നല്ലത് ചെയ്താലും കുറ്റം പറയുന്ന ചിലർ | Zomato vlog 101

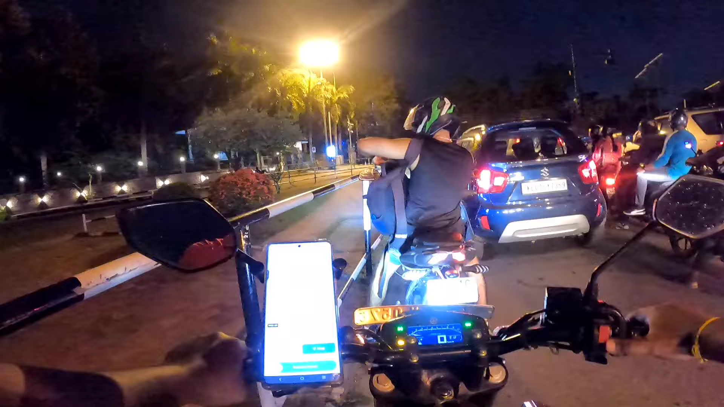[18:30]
അയ്യോ, റൈറ്റിലാണെങ്കിൽ അപ്പുറത്ത് കയറണമല്ലോ. എന്നാൽ ഒരു മിനിറ്റ് വെയിറ്റ് ചെയ്യണം, കറിക്കോട്ട് അപ്പുറത്ത് റൈറ്റിൽ ഒതുങ്ങി നിന്ന്.
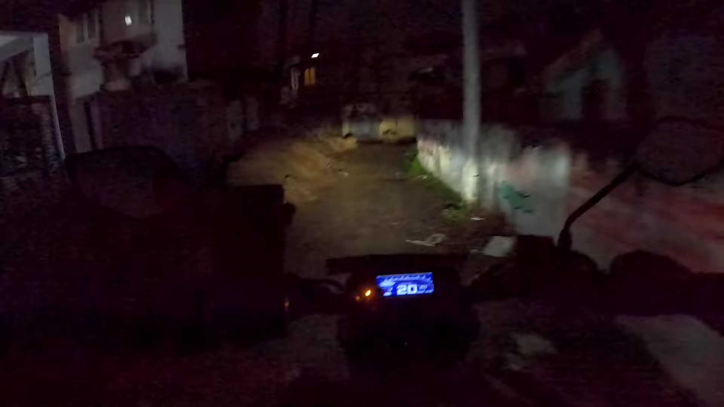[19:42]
അയ്യോ അയ്യോ അയ്യോ അയ്യോ, ഒരു പാടയേ ഉണ്ടല്ലോ, ഒരു അഞ്ചാറെണ്ണം ഉണ്ടല്ലോ. ഇതിൻ്റെ അമ്മ ഇത് എവിടെ നിന്ന്?